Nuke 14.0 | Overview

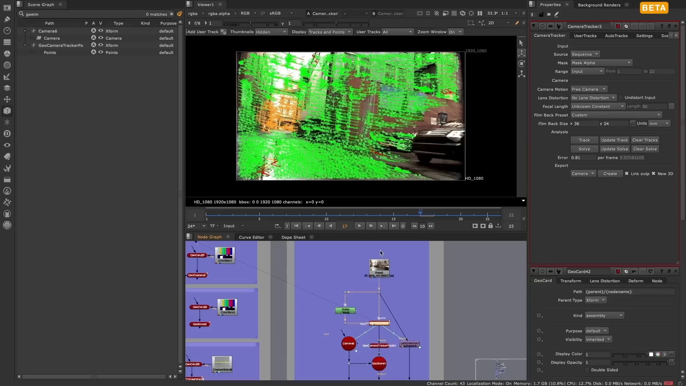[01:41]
new 3d system and the classic 3d system in parallel with each other
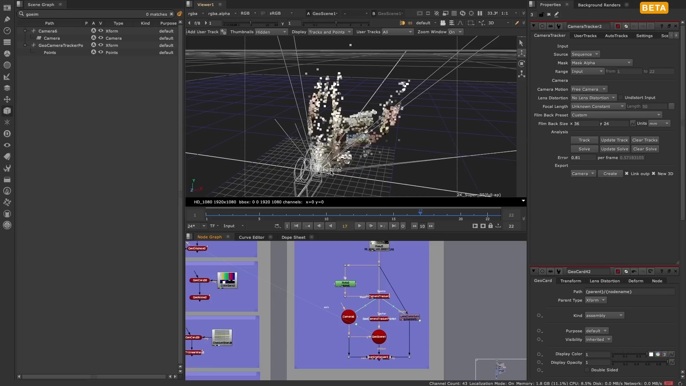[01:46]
this means that you will have access to all the existing nodes and workflows you are used